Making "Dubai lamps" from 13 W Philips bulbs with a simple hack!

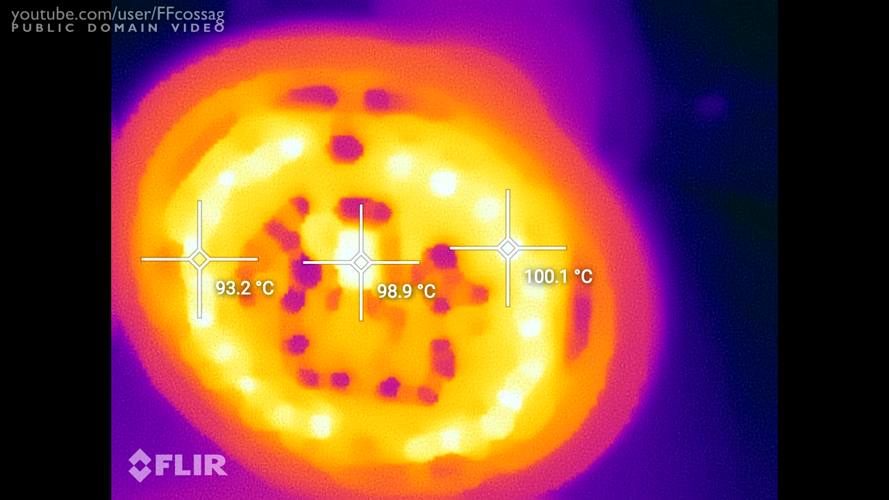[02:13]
they are running at 100 degrees Celsius in normal operation. The outside case of the bulb is about 70 to 80 degrees. It's too hot to touch, it's absolutely horrible. No wonder it fails when the runtime specified for LEDs at those power levels is significantly
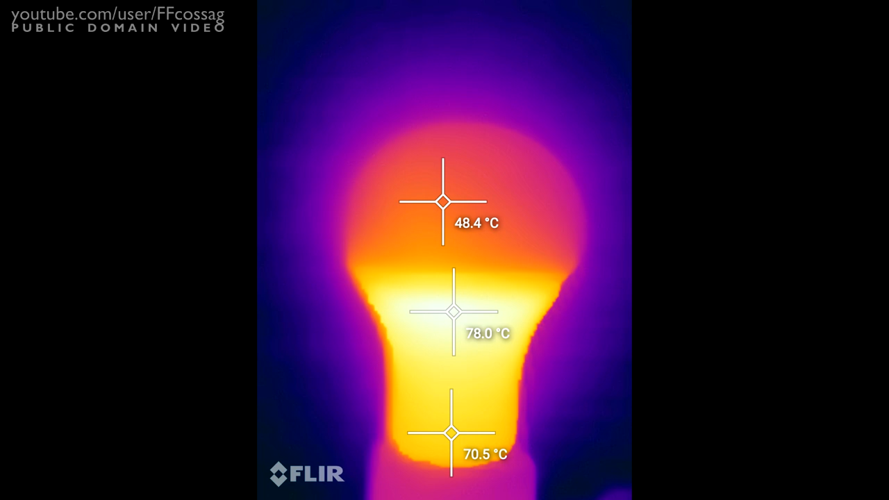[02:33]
diminished and they are probably running them at more than the specified current as well.
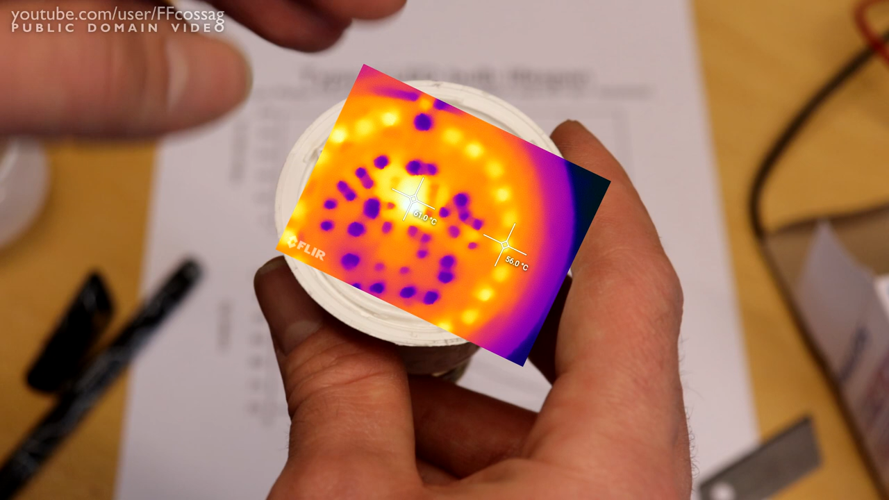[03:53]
And the effect of that is that the temperature of the LEDs drops down to about 60 degrees, as does the temperature of the drive chip. And that is going to turn this from a 15,000 hour bulb into a 50,000 hour bulb, at least.
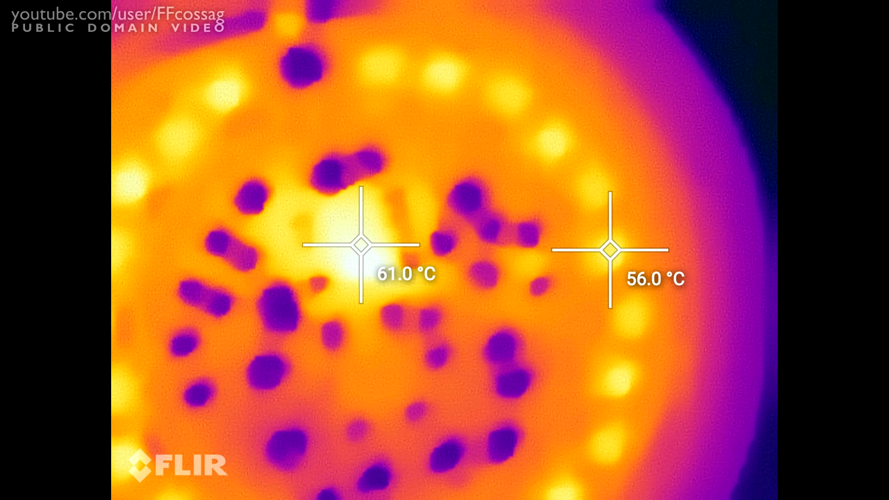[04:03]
These are going to last until something goes wrong, probably with the drive electronics, some surge of a power grid or something.
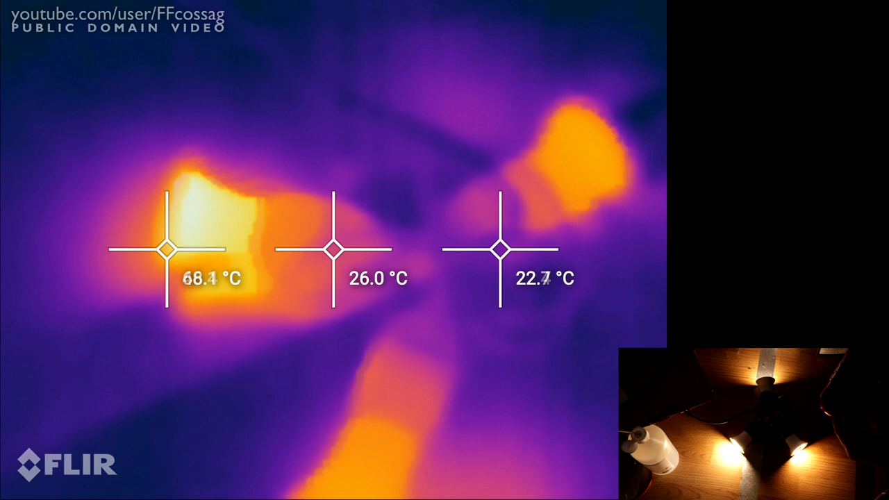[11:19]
So, let's have a look at the thermals. So, starting off with the original bulb,
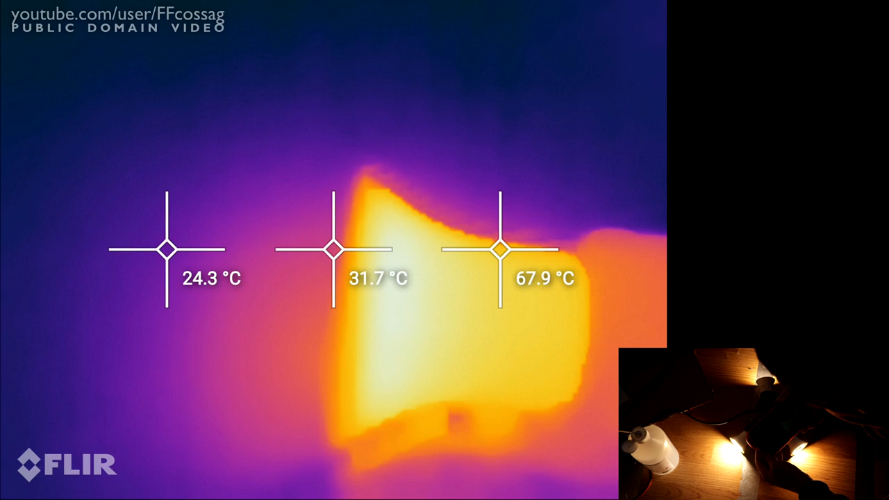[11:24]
you can see that the outside case temperature is close enough to 80 degrees.
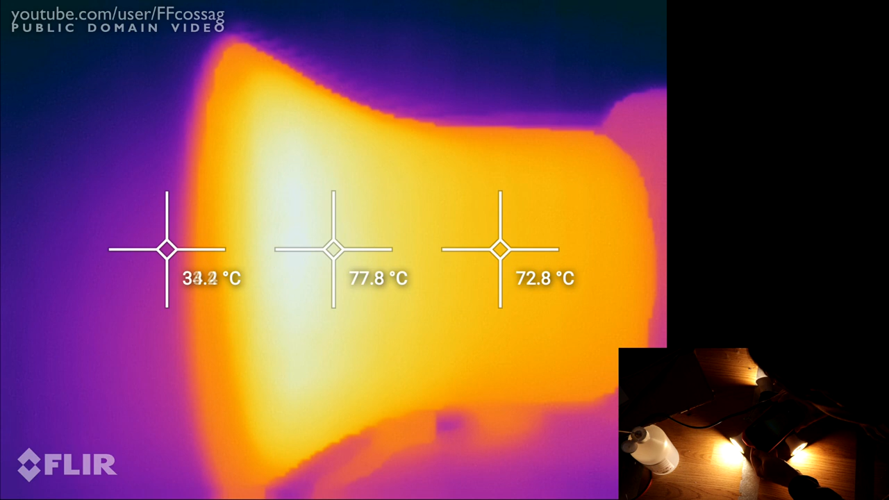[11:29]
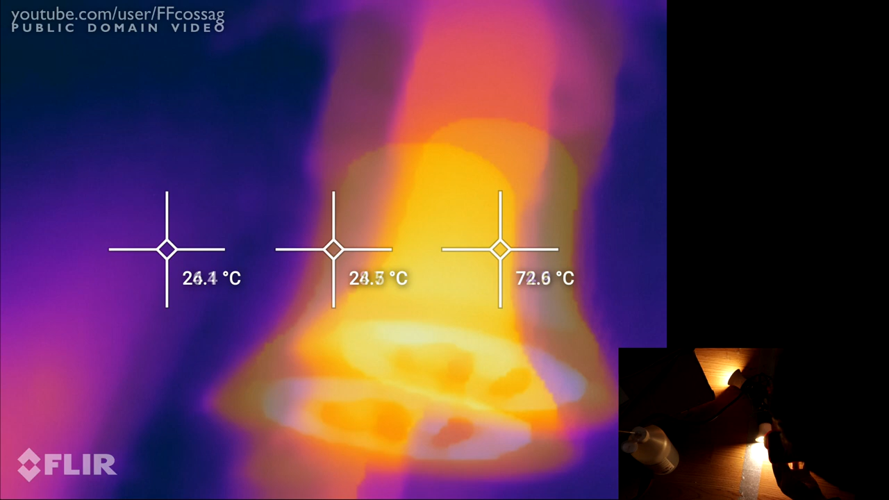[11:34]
And if we have a look at the actual LEDs, they are over 90C.
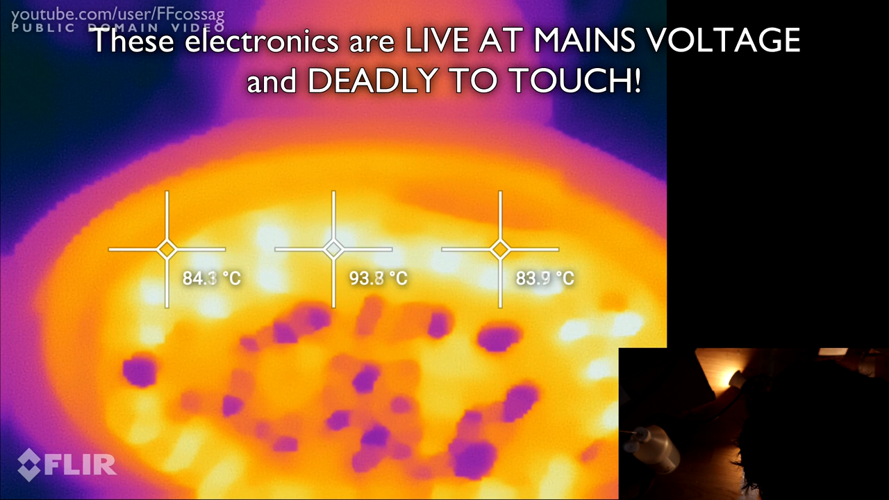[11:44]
The scale is telling me the maximum temperature on the screen right now is 95 degrees. So, that's going to be one of the LEDs and they are fairly uniformly
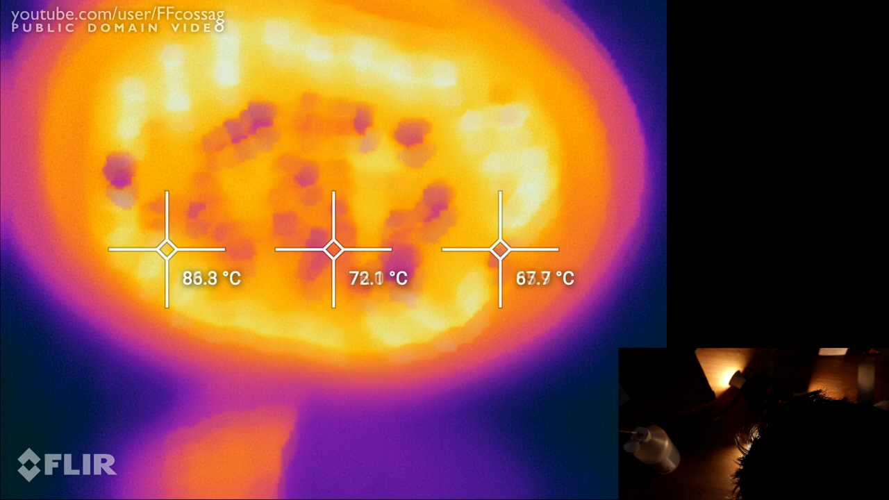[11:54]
warm across all of them.
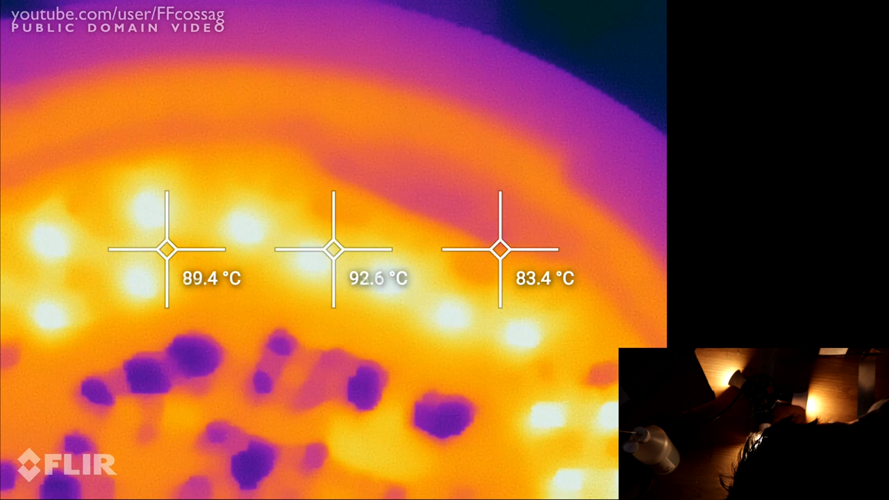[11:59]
The fact that the light is on does not seem to affect the thermal camera at all.
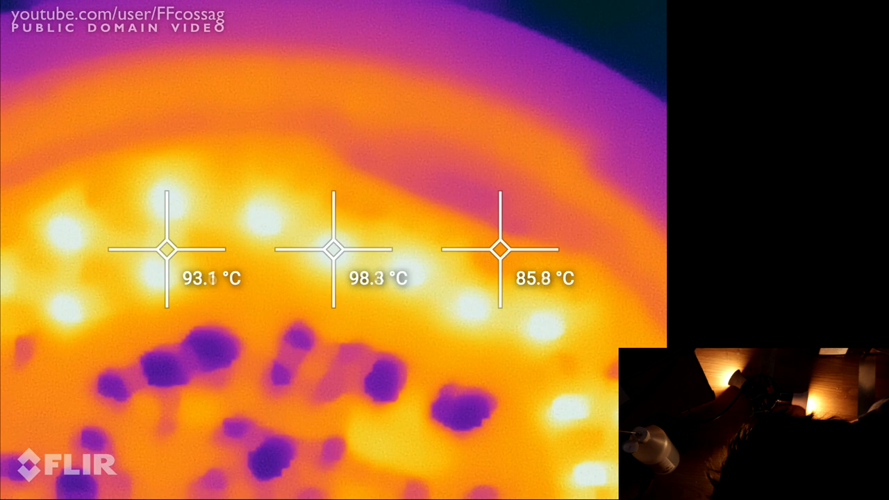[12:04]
98 degrees, I've tried turning it off and the readings stay the same, so we don't have any noise there.
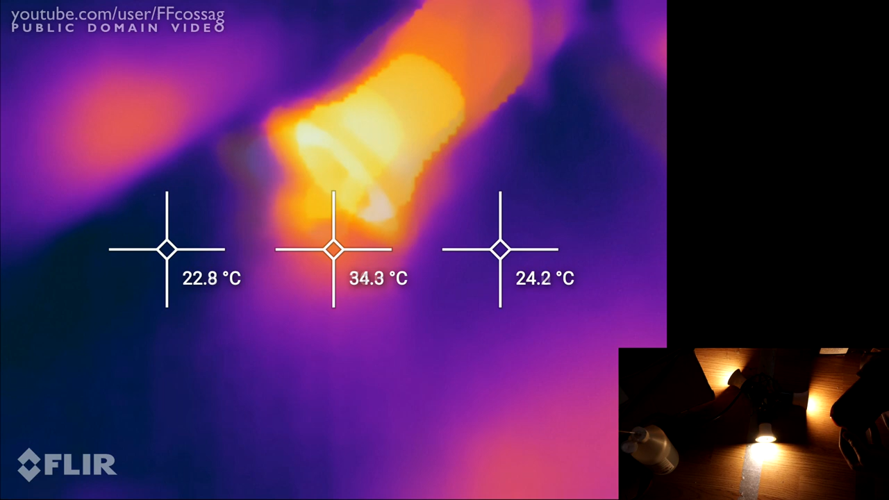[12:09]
So, let's move on to the modified 7W 3000K light.
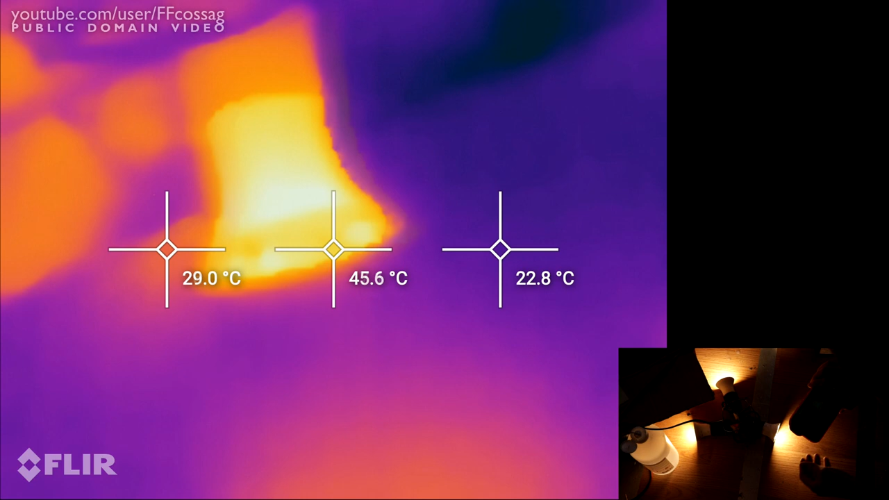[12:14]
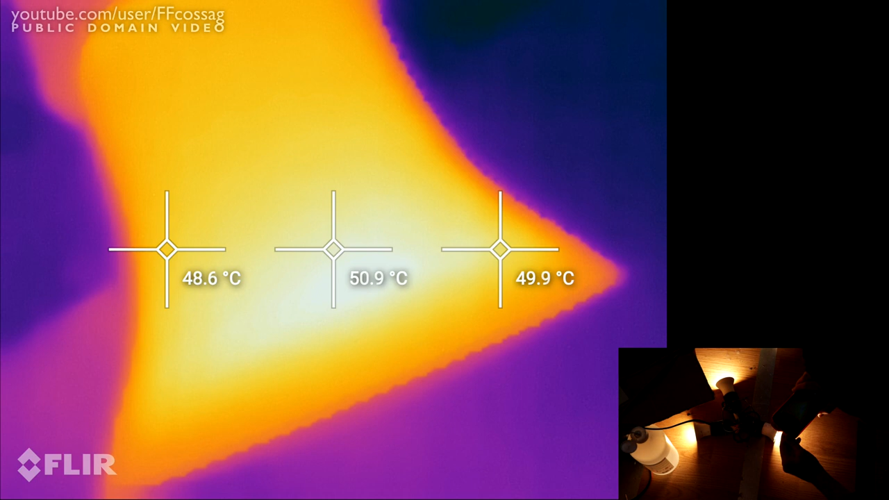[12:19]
So, the case temperature is 51 degrees.
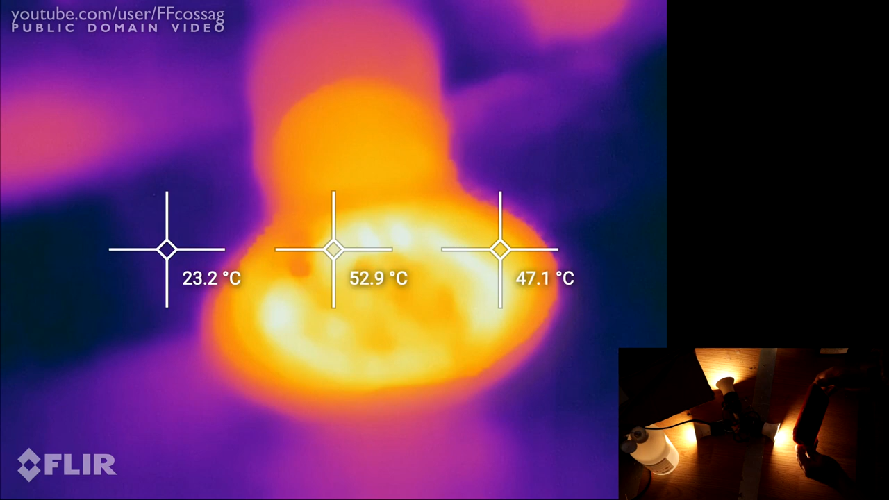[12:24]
And if we look at the LEDs, maximum temperature on the screen right now is 64, 65, 66 degrees.
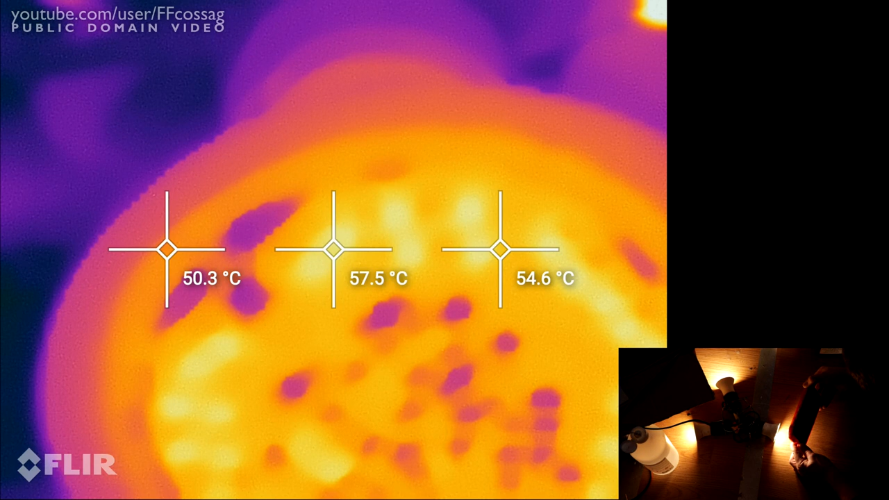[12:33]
I'm not sure where that is actually.
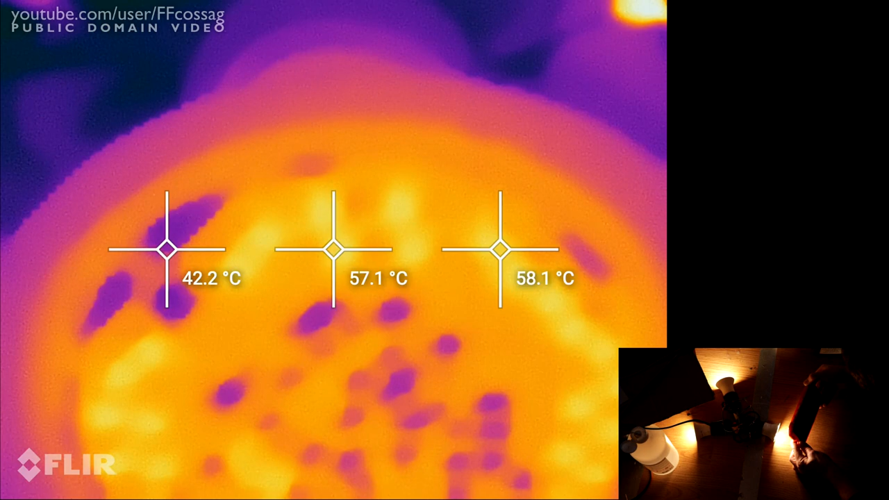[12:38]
59, oh, it's seeing, it's seeing that glass in the background, that's what's so hot.